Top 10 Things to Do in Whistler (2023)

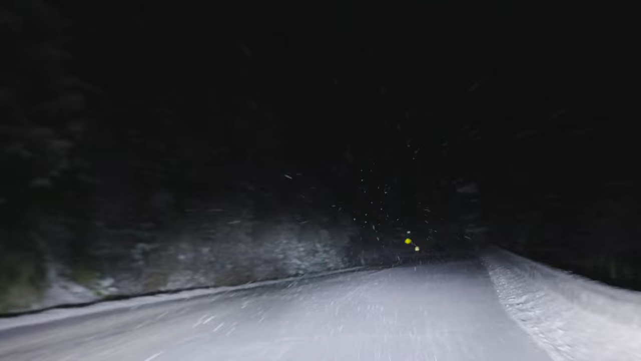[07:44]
Whistler, snow on the ground! Pemberton, snow on the ground! See the sky highway! Snow on the ground! These are located out near Pemberton, about two hours north of Whistler.